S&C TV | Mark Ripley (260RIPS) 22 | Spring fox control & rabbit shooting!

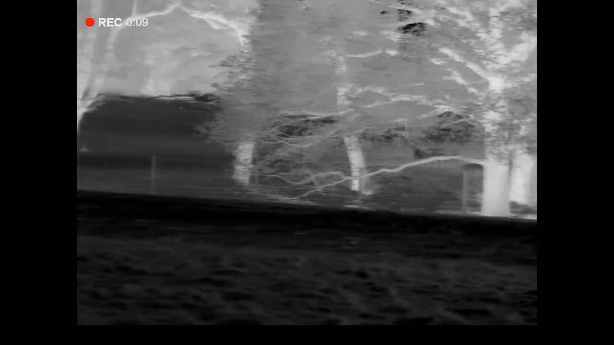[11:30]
and the field kind of drops away a little bit,
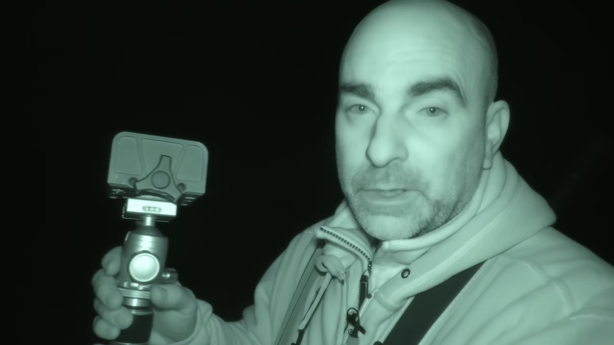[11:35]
and then it goes up and it goes onto a little orchard behind with a bit of a raised bank.
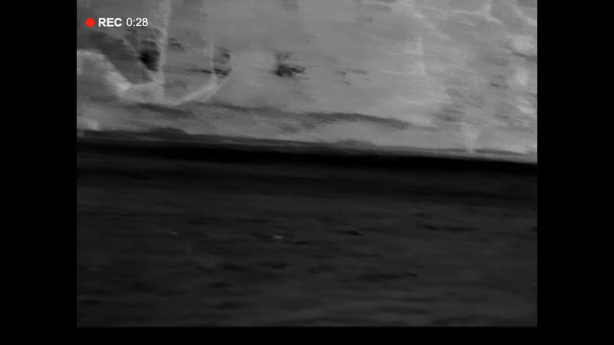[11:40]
There's a few houses up the top there which makes shooting a little bit difficult,
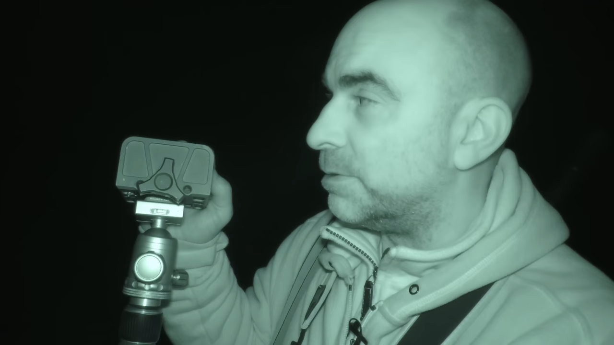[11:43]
so you really have to kind of pick your shots a little bit here. So I'm going to be very careful which direction I shoot in, but I'm thinking if I stand at the top of this bank here, the top of the field, then firstly I've got the trees to silhouette me,
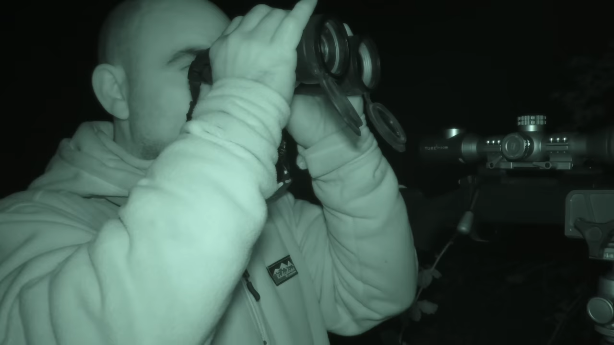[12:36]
Good, I'm in position, and I'm liking what I see. I've got a good view down across this field. I can also keep an eye on the field that I'm standing in behind me and that, because there's a couple of areas there a fox can come in from. We've got another house down the bottom of the field, straight down here, just to add to the places I can't shoot.
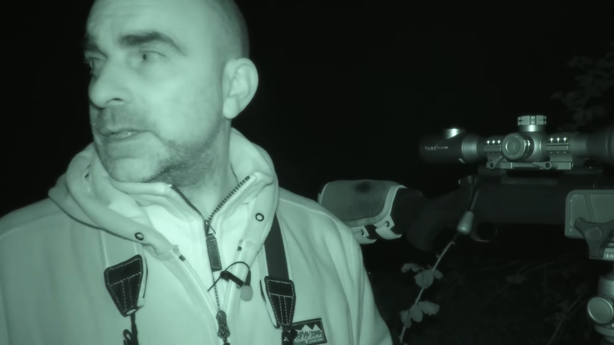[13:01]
But I've got quite a good sort of window of opportunity straight down through here. Just a quick run through the gear and that I've got with me tonight. I'm using the Mauser M12 there, 243. So if I see a fox, then it's going to get quite a pasting from that. And I've also got a really nice scope, which I've literally just zeroed yesterday, and that is the Tube TH50.
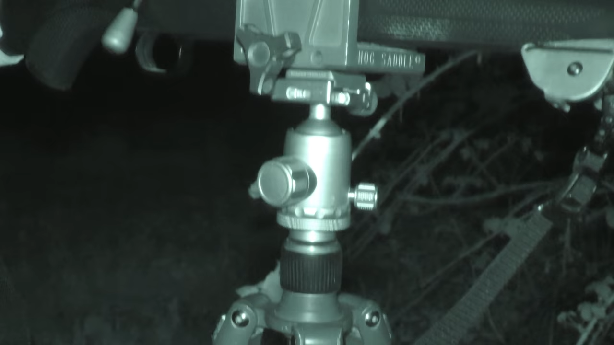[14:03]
Recon tripod, good little bit of kit for this sort of thing. Not much more I can tell you about the rifle really.
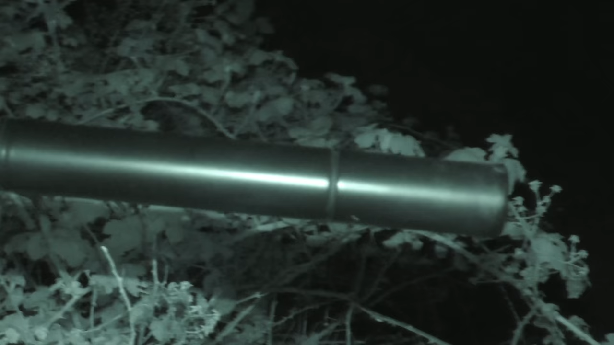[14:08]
Got a MAE T12 Scout Moderator on the front there, Harris bipod.
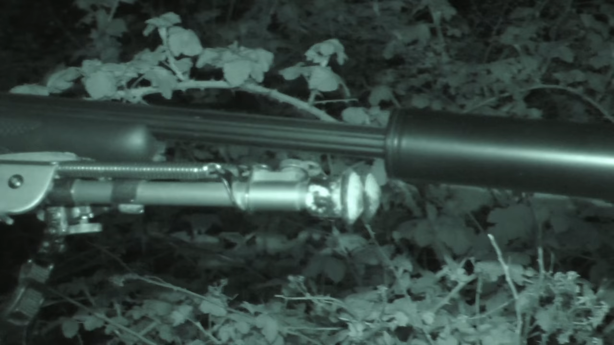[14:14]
Yeah, and we're using, what were they? Federal, couldn't think what they were for a minute. Federal 75 grain ballistic tip ammo as well.
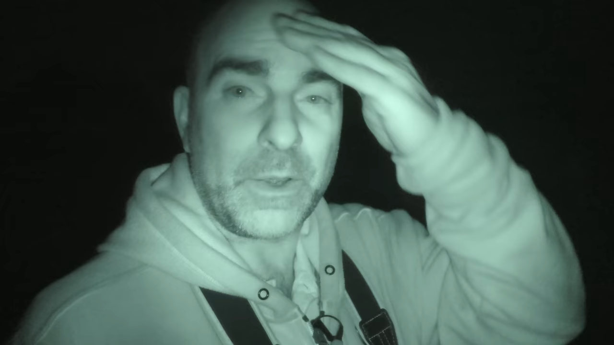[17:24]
To get that one, that was he was just out in the next field about 80-85 meters, so I just spotted him out there just mooching around and quickly got the rifle up and just got straight onto him and dropped him. He just went straight over, so excellent. We'll count and have a look, see if it's a dog or a vixen.
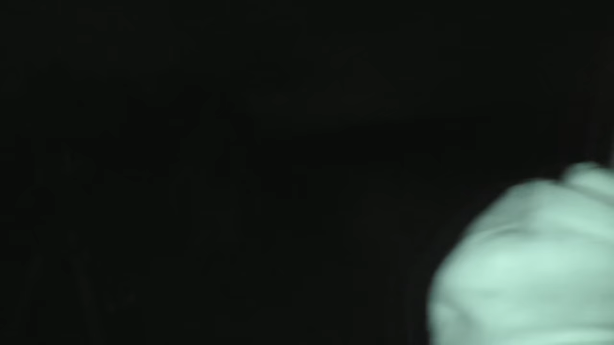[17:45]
Well, there we go, one vixen. Not particularly big fox, but doesn't need to be a big fox to do a big amount of damage.
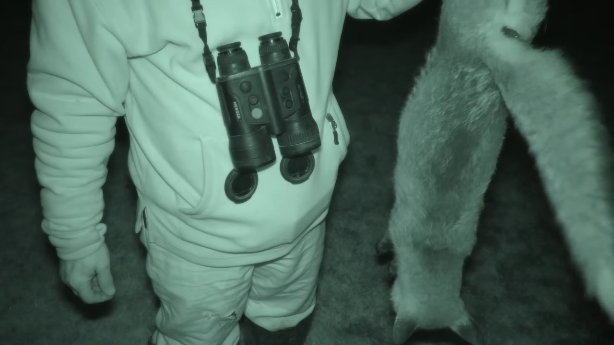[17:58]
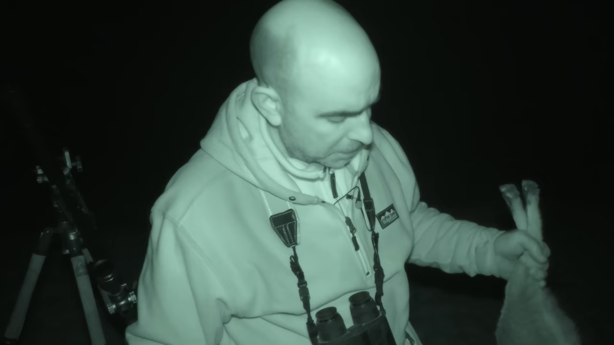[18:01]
But anyway, that's the one we're after, so that is good. Excellent. I shall leave this by the lambing shed here for the farmer in the morning.
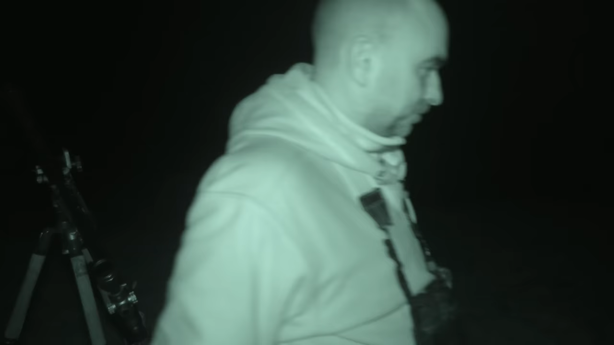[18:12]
Right, well, that was a successful evening, so I'm gonna head home, have a little nightcap to celebrate.